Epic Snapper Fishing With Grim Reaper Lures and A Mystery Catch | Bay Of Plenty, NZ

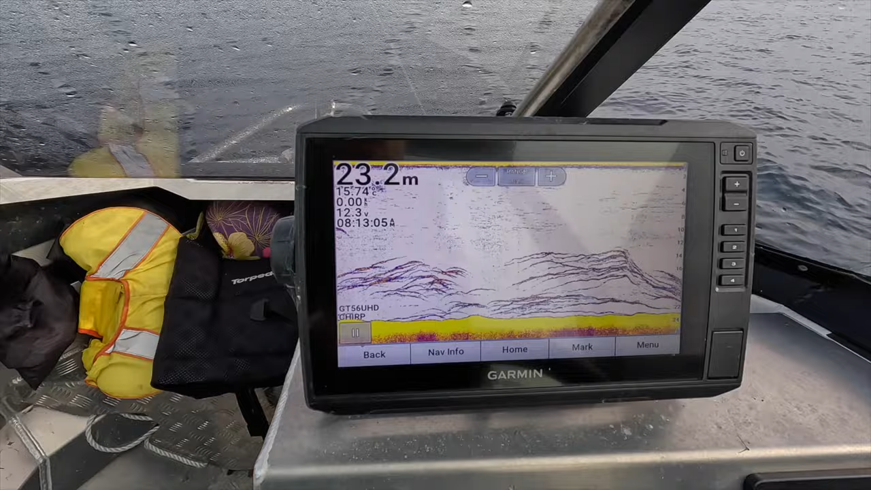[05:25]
On screen: depth 23.2 m
Maybe there's some snapper down below. Could be trevally, eh, as well?